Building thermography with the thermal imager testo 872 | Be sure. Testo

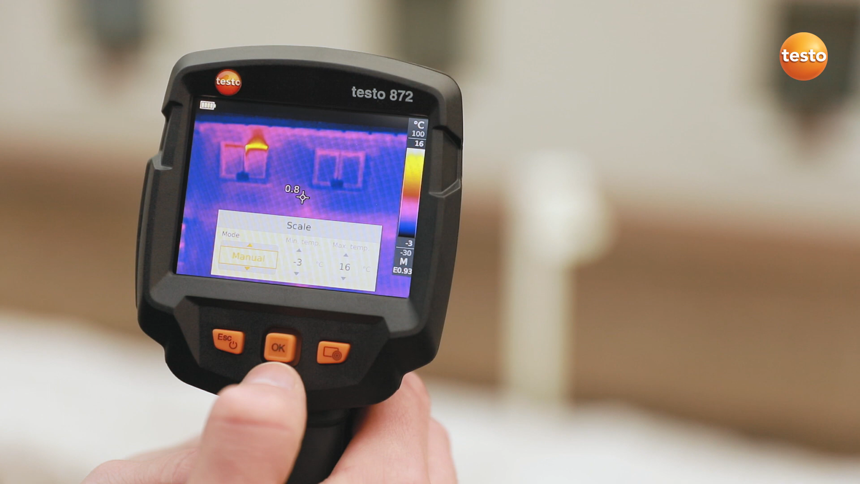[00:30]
You can set the scale of the thermal image automatically, manually or with the Testo Scale Assist function. The Testo Scale Assist makes it easier for you to inspect facades and walls indoor and out.
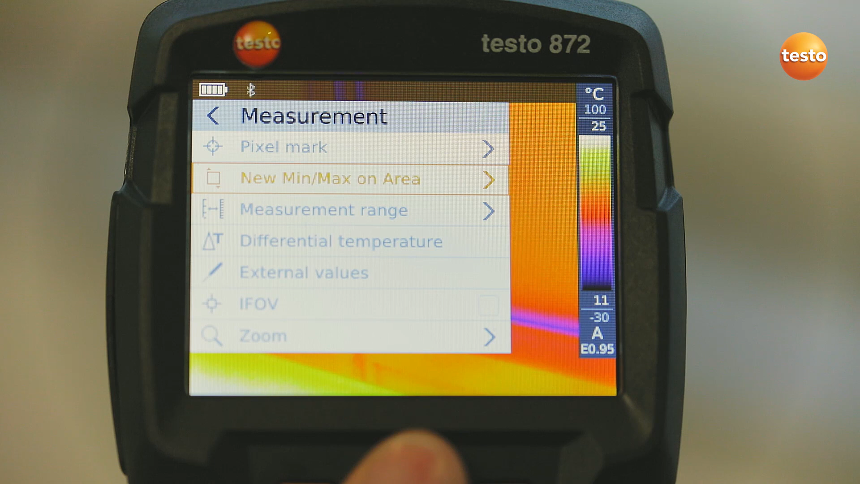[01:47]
measured with the thermohygrometer Testo 605i into the image.
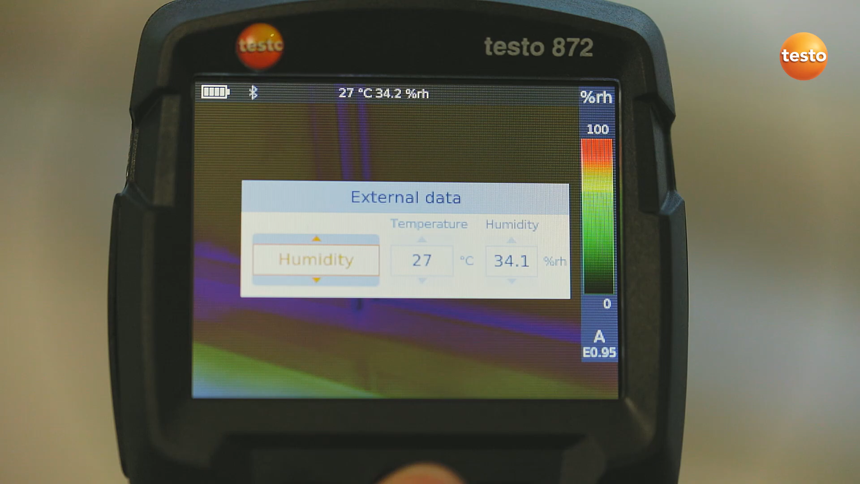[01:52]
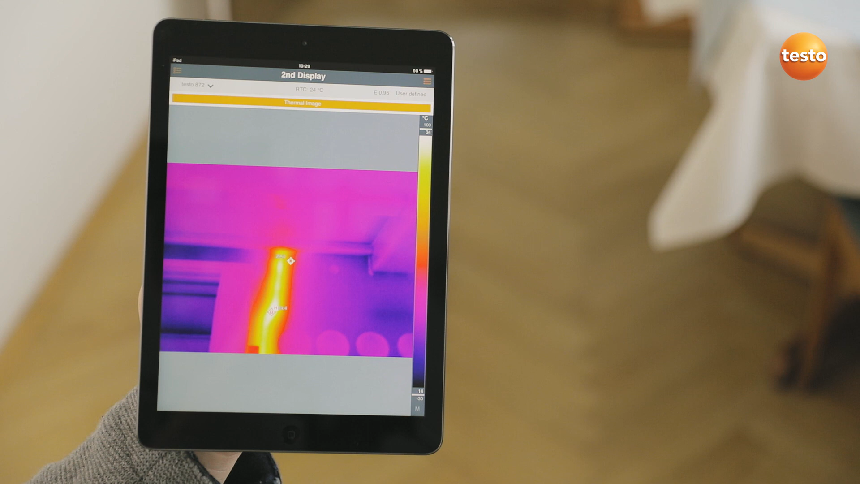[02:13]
Ideal when you're on-site and need a second display.